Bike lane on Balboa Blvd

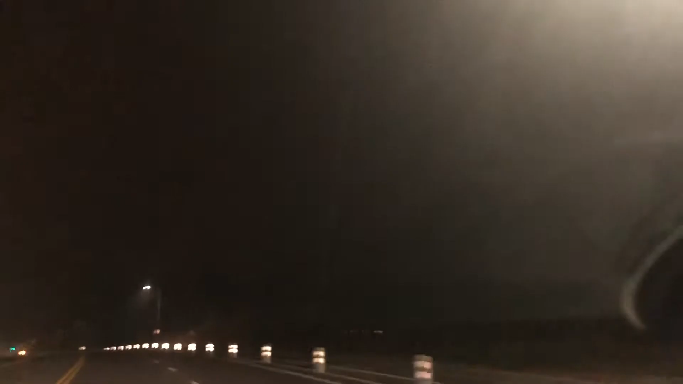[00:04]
Okay, so on the right side, they have these cones up so that people don't drive in that lane because either it's a bike lane. Well, we know it's a bike lane. People that have been traveling on the street for a long time know it's a bike lane. But if you don't know what the lane is about, it's about riding your bikes and not getting hit by any cars. Of course, this street, after like 3 o'clock, can get really, really ridiculous.
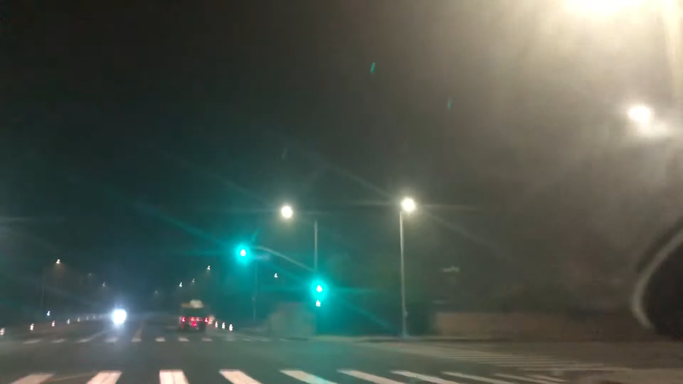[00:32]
Balboa and the city of Northridge, I believe that's what city this is. So they're in the process of putting down these plastic cones on the right side so cars don't drive over there and hit people that are on their bicycles. All right, well, just want to let y'all know, people that aren't familiar with this part of town, and this is the morning of May 15th, 2019.